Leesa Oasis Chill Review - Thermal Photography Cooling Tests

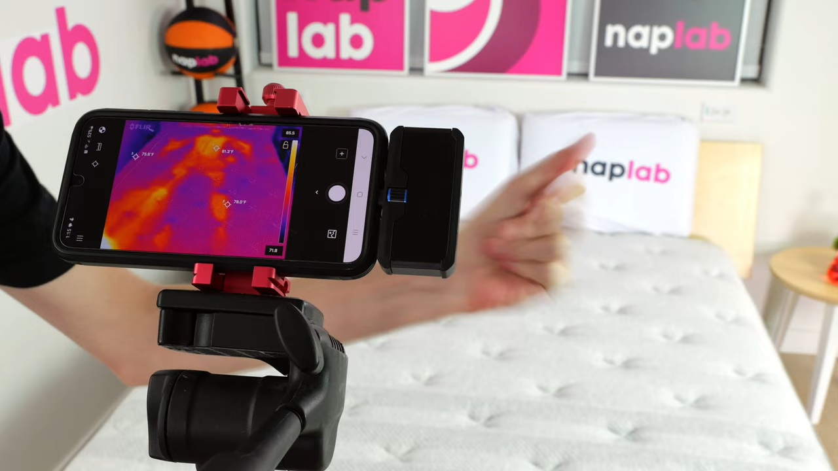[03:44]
Our tests show how the mattress retains and releases heat and overall cooling performance.
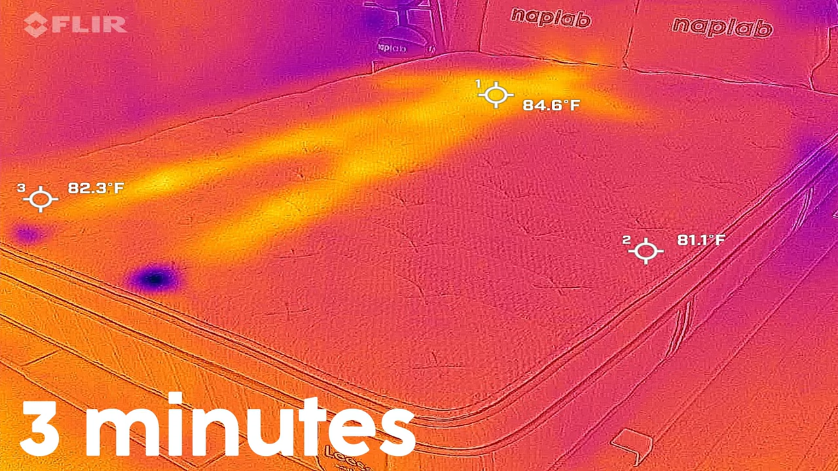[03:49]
Mattresses that breathe better, retain less heat, and sleep cooler are better, as they allow sleepers to maintain a comfortable temperature.
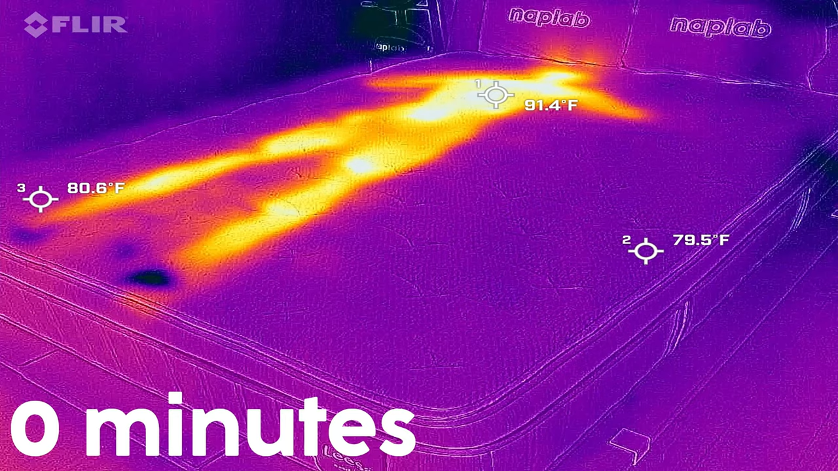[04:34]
In our objective testing, we measured a max surface level temperature of 91.4 degrees Fahrenheit.